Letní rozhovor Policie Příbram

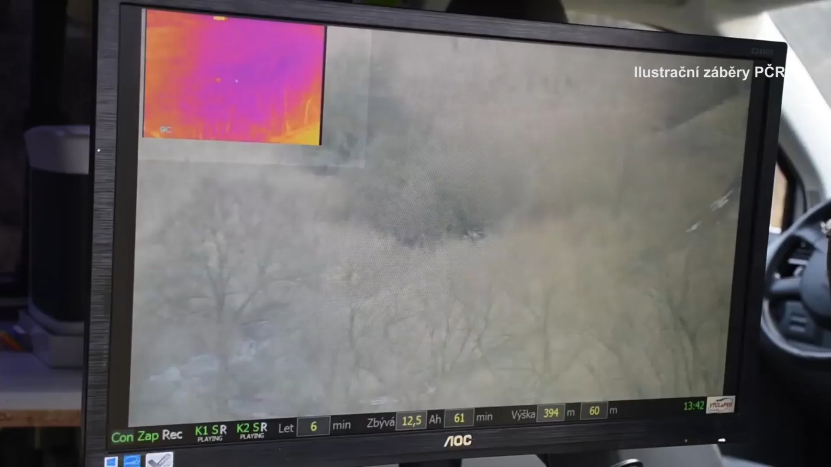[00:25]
A během toho prvního letu jsme zaznamenali dvě tábořiště s několika táborníky,
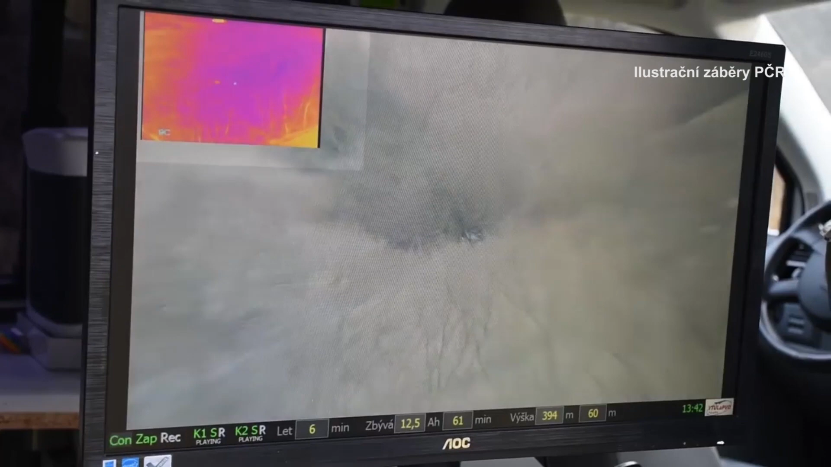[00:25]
kteří měli rozdělaný oheň a vařili se na něm.